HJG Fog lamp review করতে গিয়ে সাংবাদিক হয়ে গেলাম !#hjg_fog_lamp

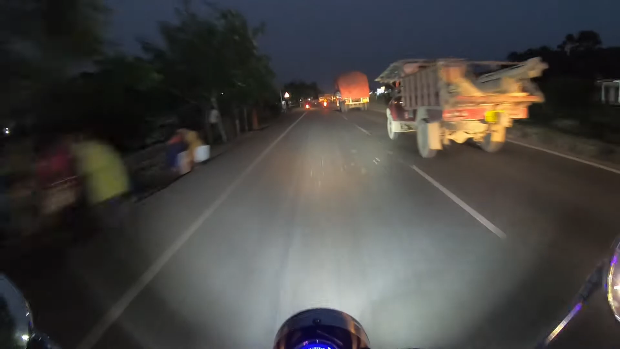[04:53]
কিন্তু হলুদ করতে হলে বস একটা ক্যাপ লাগাতে হবে HGG-র। ট্রাফিক দেখো, ট্রাফিক বস, হেভি ট্রাফিক,
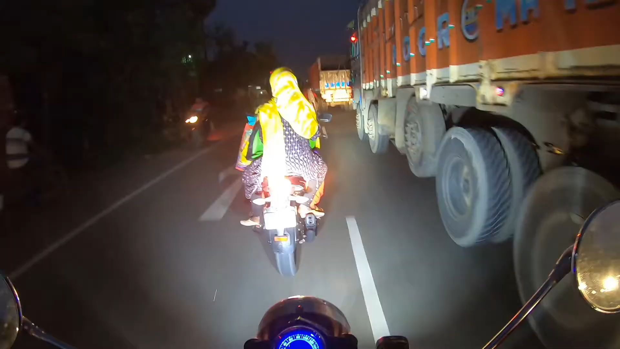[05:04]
সেই ট্রাফিক। আর ভাই সাহেব কি করছো তুমি?
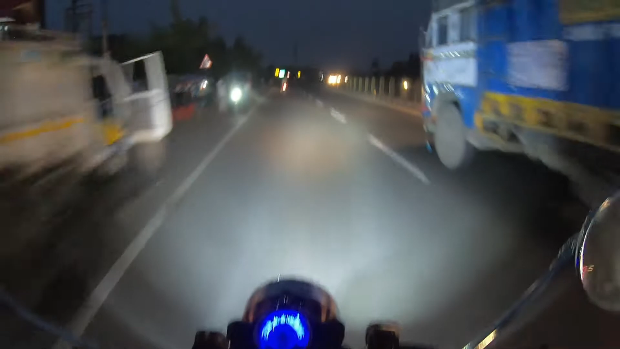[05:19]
কত ট্রাফিক, কিন্তু বাইক যারা চালাচ্ছে দেখছো কি করে বাইক চালাচ্ছে, কোনো সাইড মেনটেনই করছে না। বাস সেটা মেন টপিক নয়।
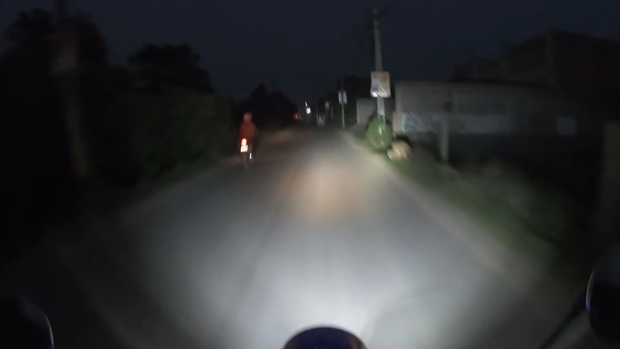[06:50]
সো চলো, HGG লাইটের কোয়ালিটি দেখছো, এখন এই মুহূর্তে আছি নোকাল রোডে, হাইওয়ে ছেড়ে দিয়ে।
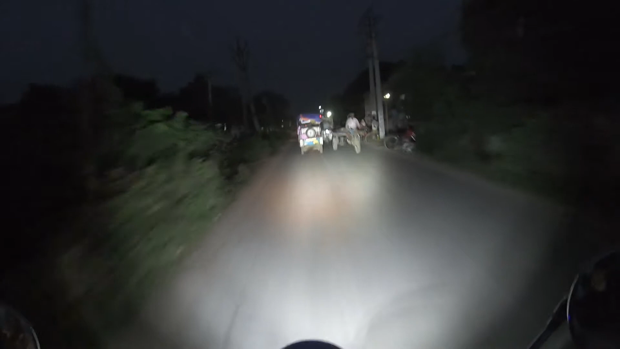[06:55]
বাট এই রোডে তো এই লাইট চালানো যাবে না বস, লোকে হয়তো গালটাল দিয়ে ফেলবে আমাকে। তো ভাবছি এই রোডে লাইটটা বন্ধ করে দিই,
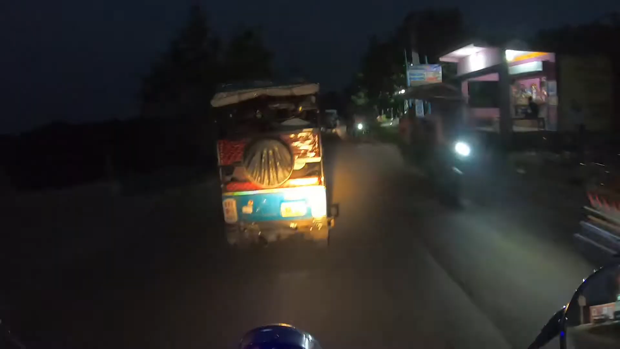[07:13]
তো সো চলো দেখি এই লাইটে এখন চালিয়ে যেতে হবে, কারণ নোকাল রোডে ওই লাইট চালানো অনেকটাই চাপের হয়ে যাবে,
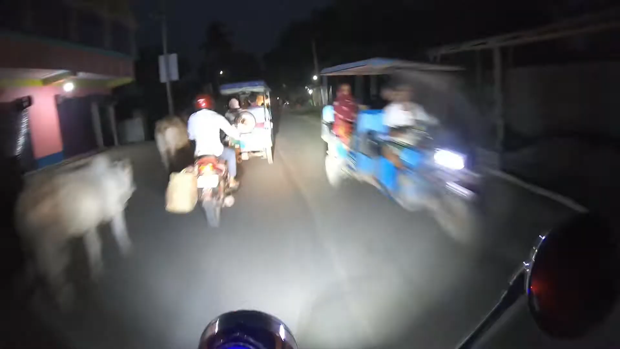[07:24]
না চালালে হবে না, মনে হচ্ছে কিছু দেখা যায় না।